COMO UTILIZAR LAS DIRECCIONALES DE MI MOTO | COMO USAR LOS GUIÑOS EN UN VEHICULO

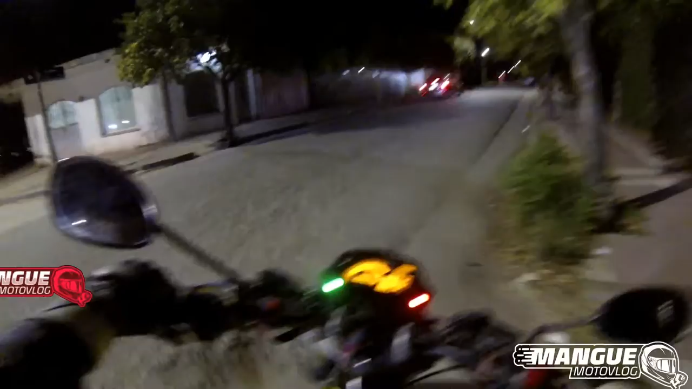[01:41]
Una vez que efectuaste el giro, lo sacas. Algo tan simple como eso. Ven, por ejemplo, aquí puso guiño, muy bien.
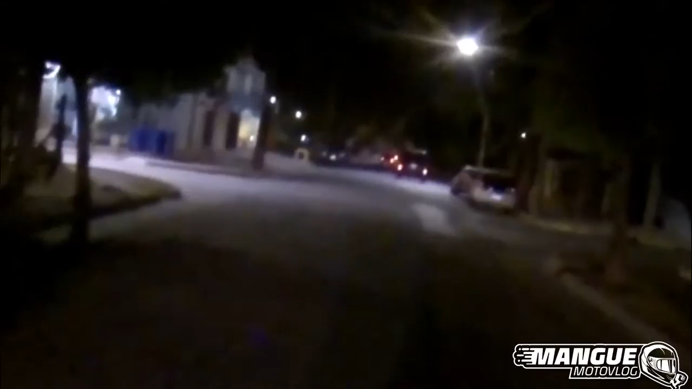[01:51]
Yo voy a salir a derecha, entonces no se pone guiño, listo, se mira por los dos lados y se continúa la marcha.